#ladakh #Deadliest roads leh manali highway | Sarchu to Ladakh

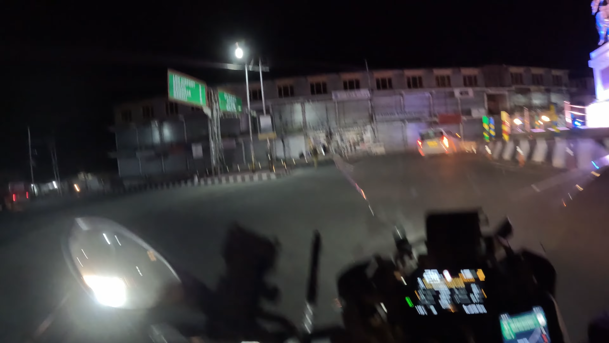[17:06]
लेफ्ट जाएंगे श्रीनगर. यार ये क्या कर रहा है पुलिस वाला, और यहां से हम लेंगे लेफ्ट तो अब हमारा होटल जो है अप्रॉक्स 2 किलोमीटर है.